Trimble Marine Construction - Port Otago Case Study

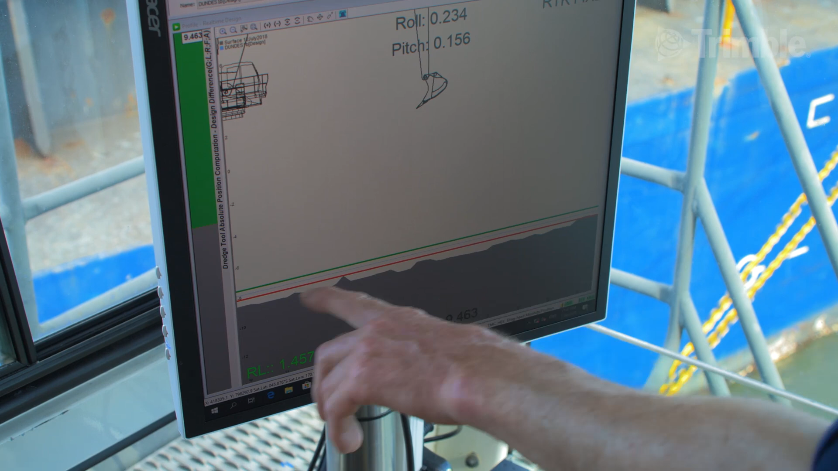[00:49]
dig to the design depth, no high spots.
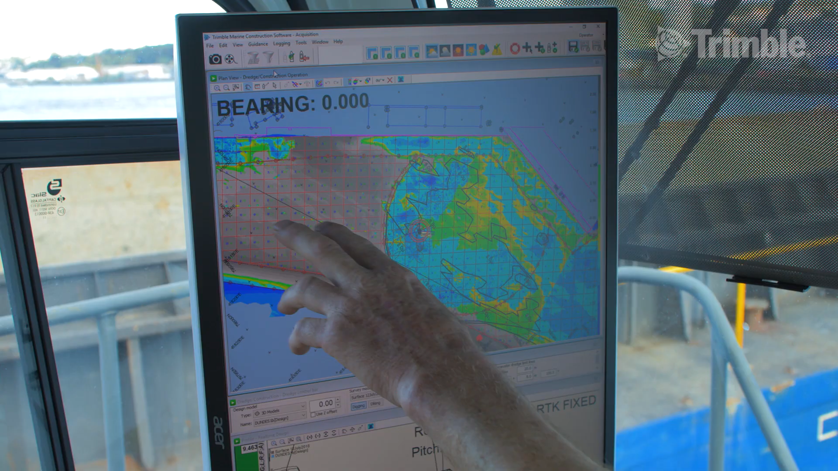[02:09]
This tool has, it's like having a camera underwater.
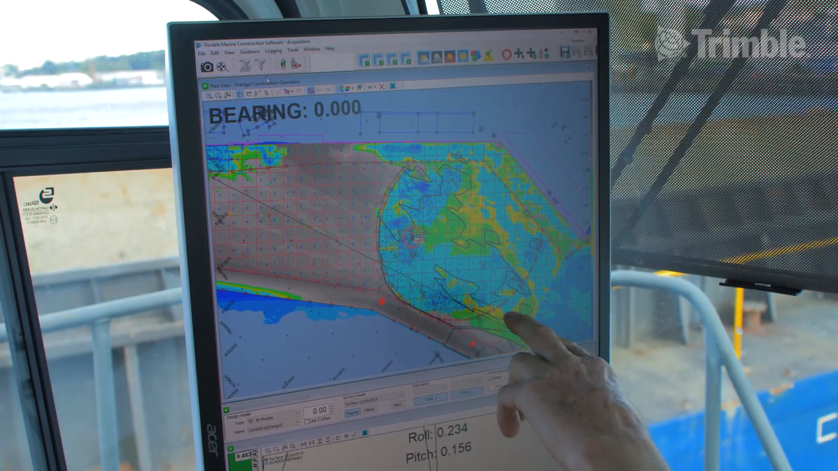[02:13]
I'm able to get within 100 to 200 millimetres on the sea floor of our target depth.